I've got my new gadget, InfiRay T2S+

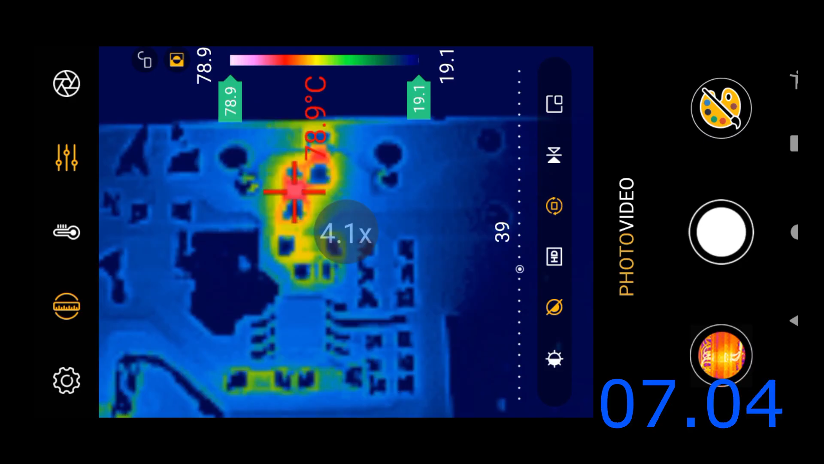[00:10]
today i'll show you how it works and everything about this camera
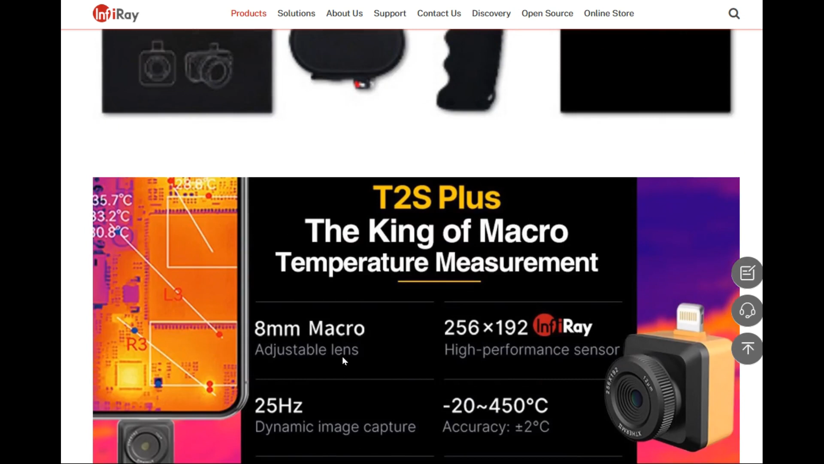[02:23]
this camera has a resolution of 256 x 192 pixel and can measure the temperature between minus
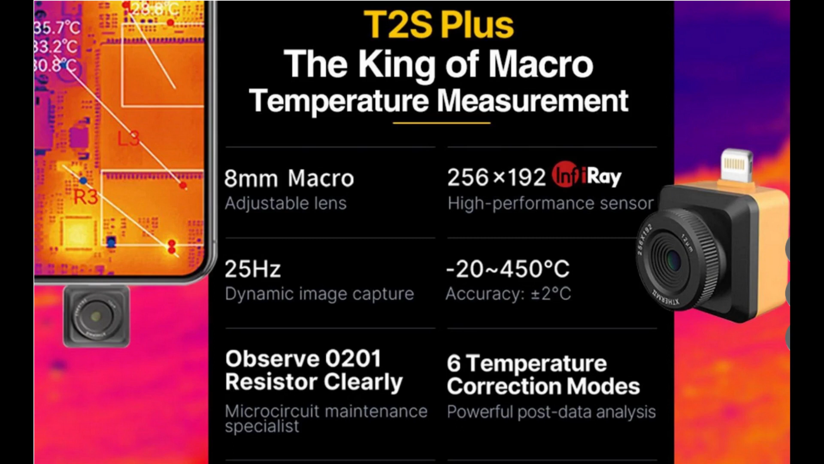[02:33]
22 plus 450 degree with 25 hertz this is the first view of application and main buttons
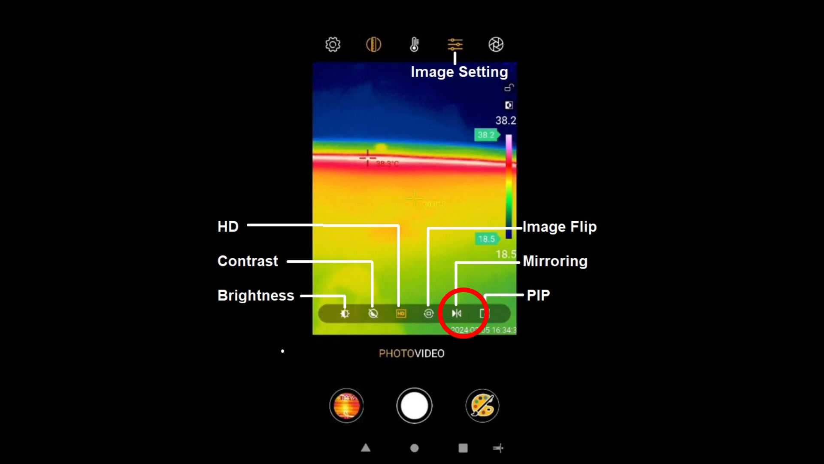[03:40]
picture in picture and now let's see in practice what this application can do for us this
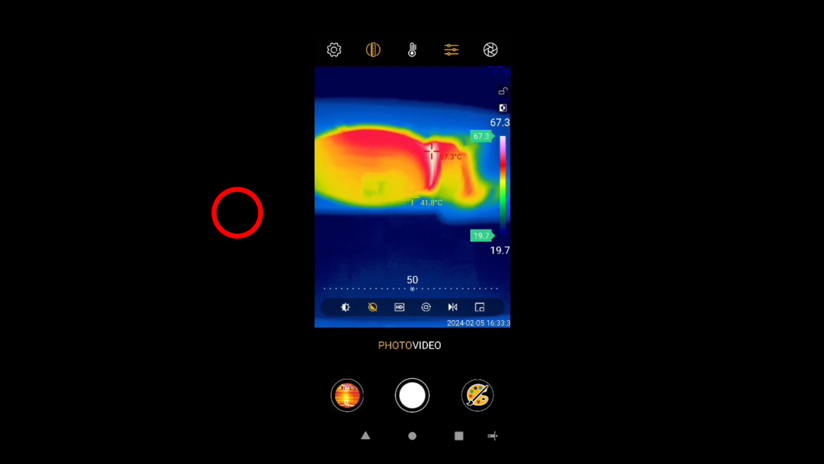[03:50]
On screen: max 67.3°C
is an LED table lamp I change the contrast to see how it affects the image now
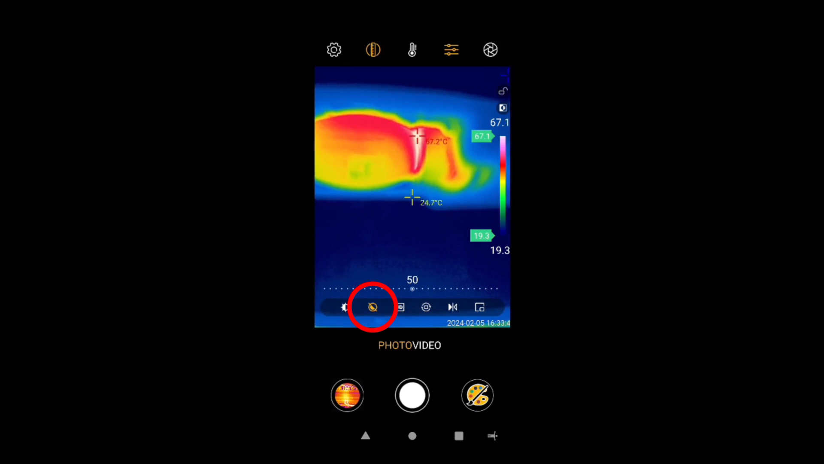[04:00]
On screen: max 67.2°C
I am changing the brightness HD gives more details flip
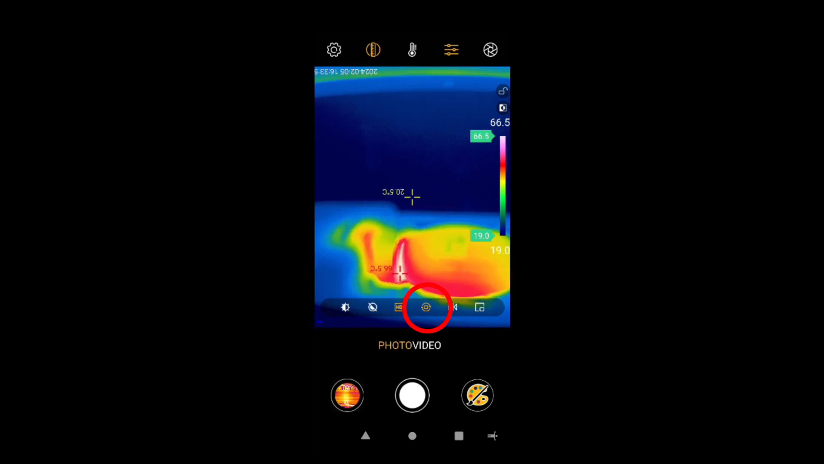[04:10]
image and now mirror you will use these two options when you use handheld bracket
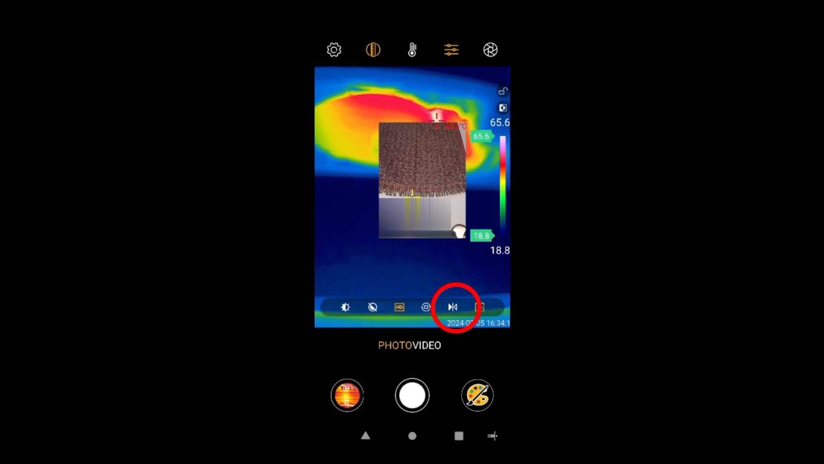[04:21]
and now picture in
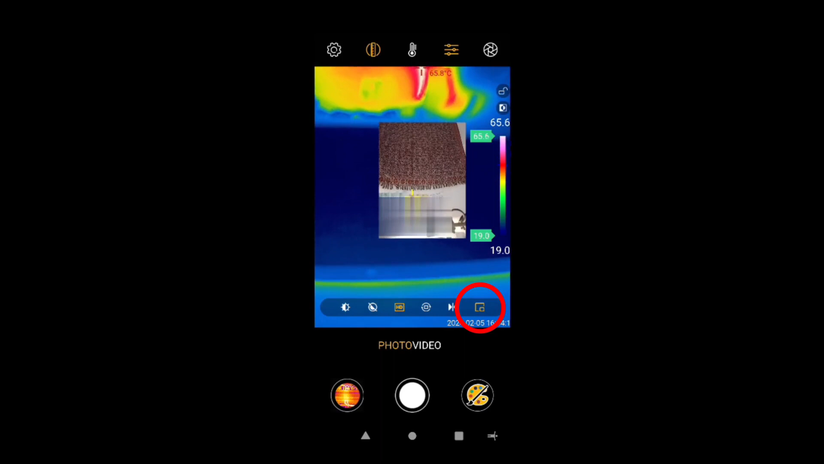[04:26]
picture in this mode you can move
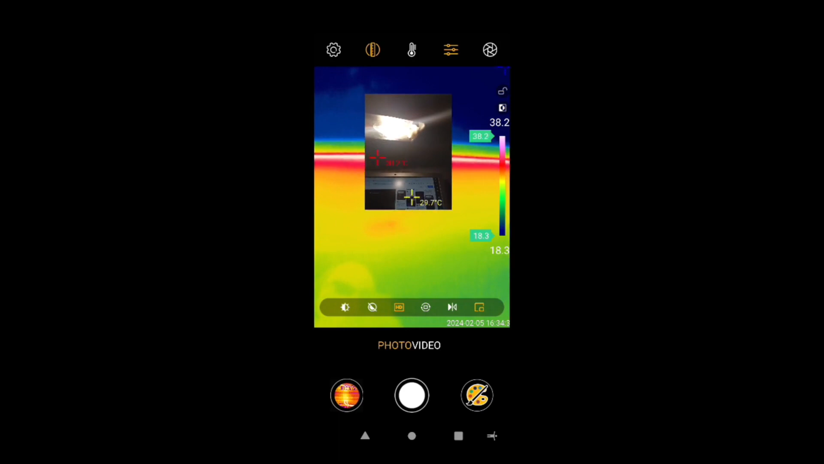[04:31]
On screen: spot 29.7°C
the image on a screen and you can zoom it
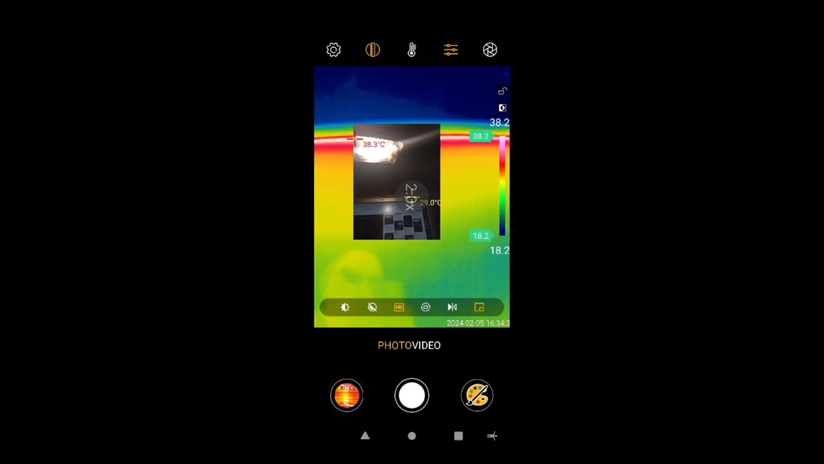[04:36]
and that's it for picture in picture
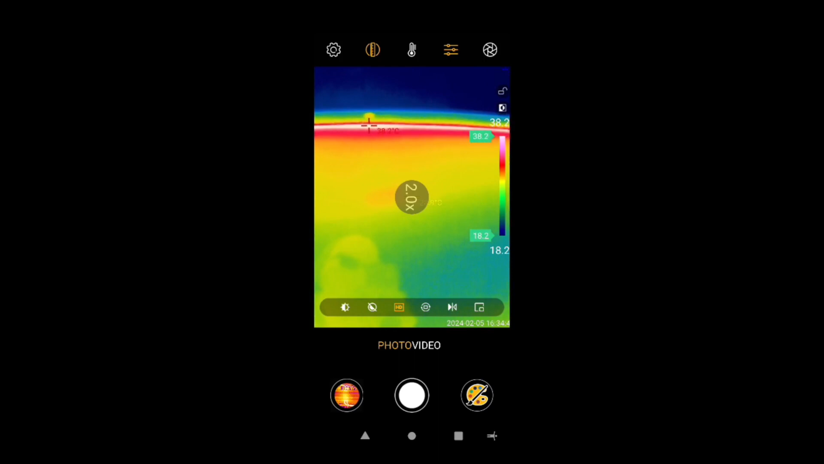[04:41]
and now isotherm scale this is a very handy option you can lock
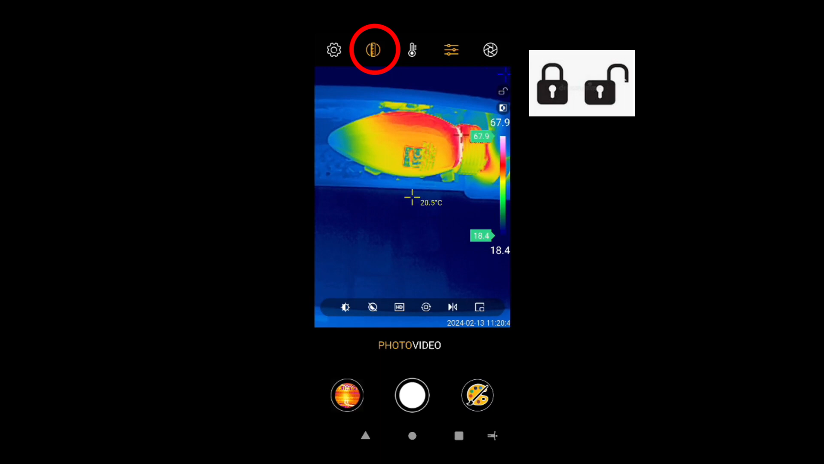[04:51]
On screen: spot 20.5°C
and unlock it press here once it will show you automatically maximum temperature or
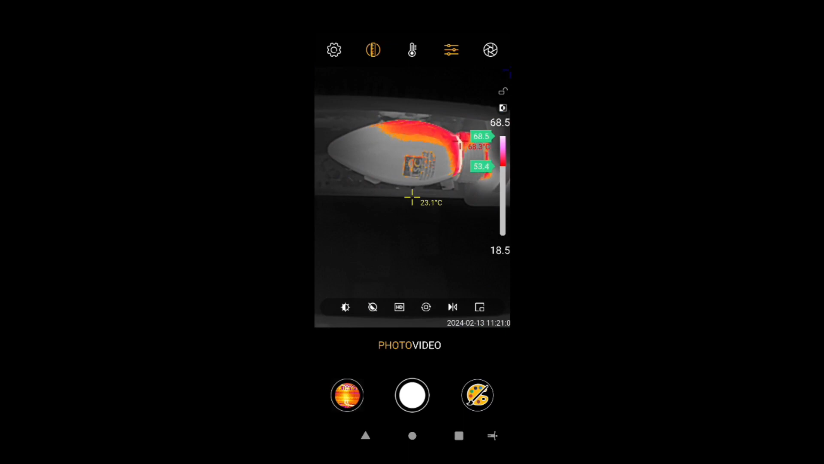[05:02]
On screen: spot 23.1°C
adjust it yourself to the desired temperature as shown
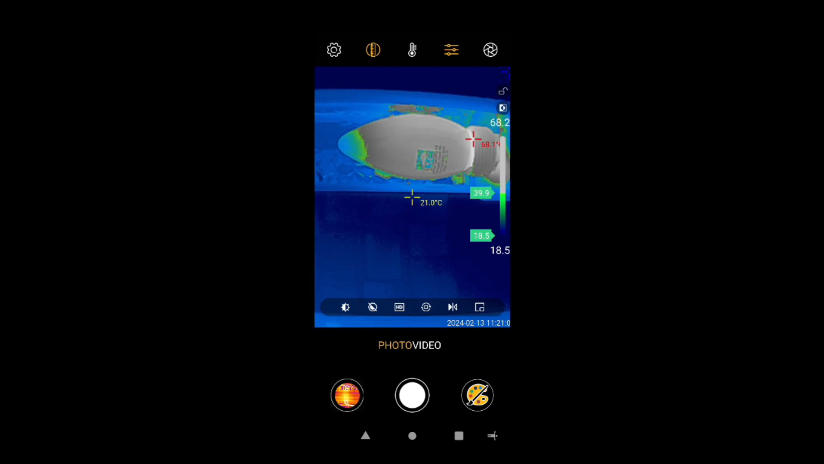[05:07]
On screen: spot 21.0°C
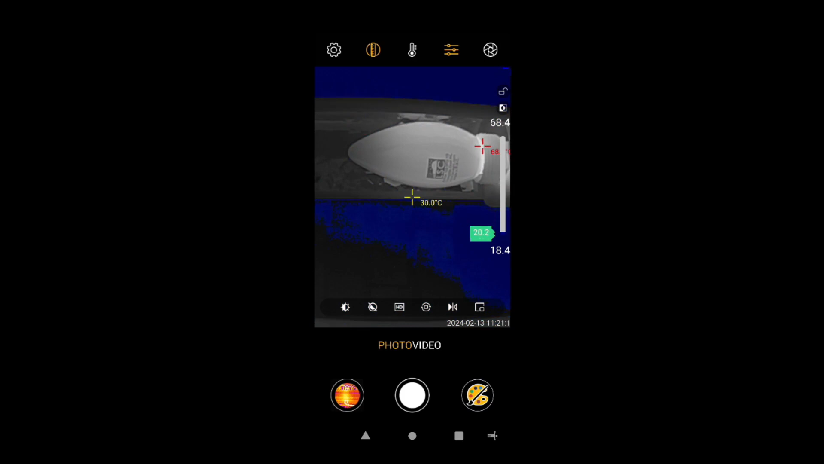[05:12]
On screen: spot 30.0°C
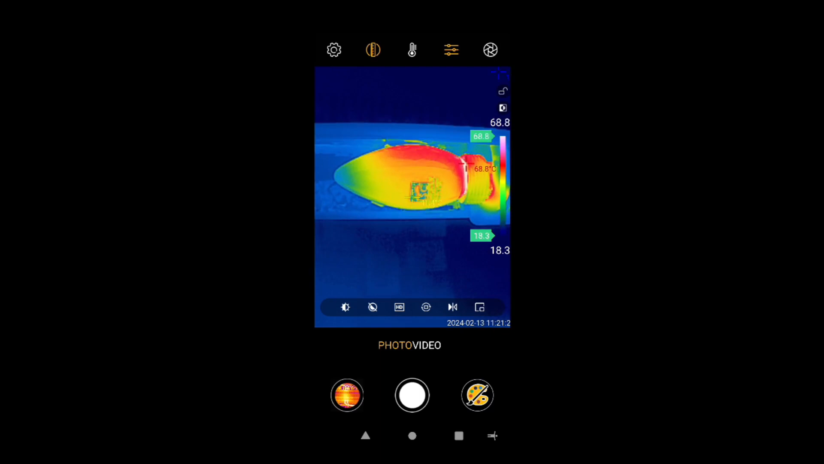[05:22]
and now let's place point line and rectangle you can place three points or three lines or
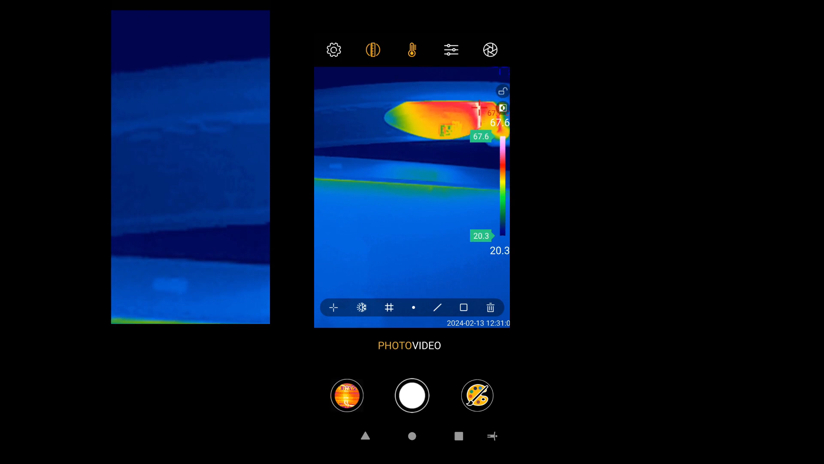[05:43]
three rectangle this is the maximum allowed
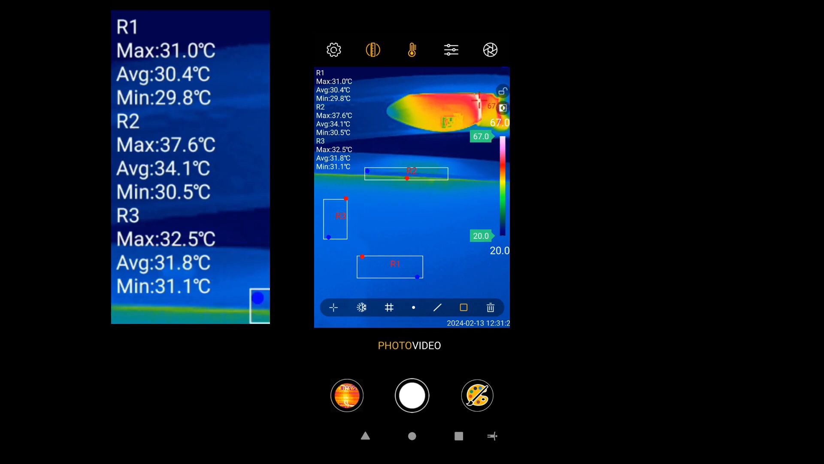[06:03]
and now let's use focus I'm trying to focus on the lamp